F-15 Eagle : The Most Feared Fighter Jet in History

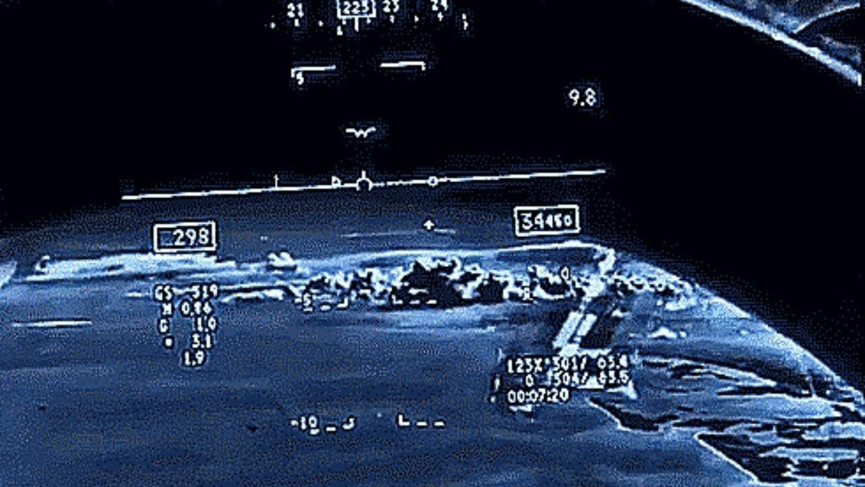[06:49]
visual guidance for the required weapon automatically appears on the heads-up display.